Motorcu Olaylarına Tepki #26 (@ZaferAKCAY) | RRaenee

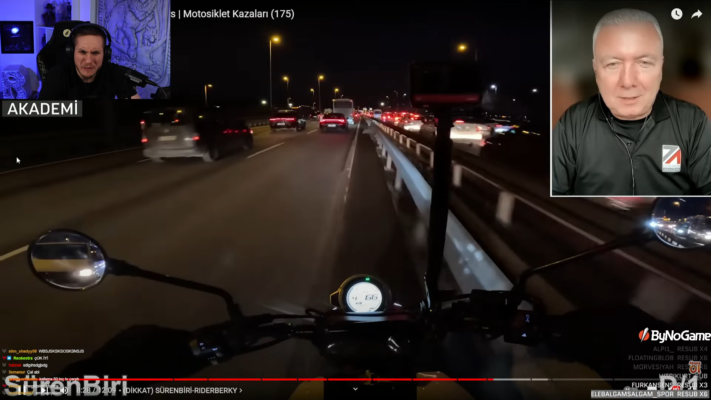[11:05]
Yine emniyet şeridi dahi olmayan bir yerden gidiyor. Orası motor şeridi olabilir ha. Bu konuda önerim var. Bak ama bariyer nasıl çıkmış görüyor musun orada? Görmese bir çilde gitti vallahi.
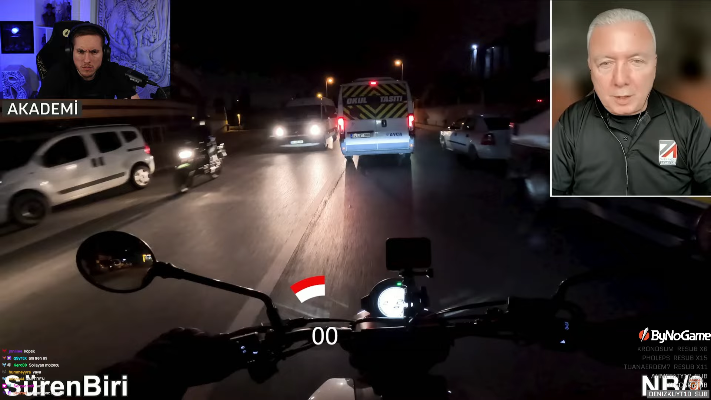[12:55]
Ne görülür ne görülmez. Haa bak sağdan gelen, tersten gelen motorcuyu gördün mü?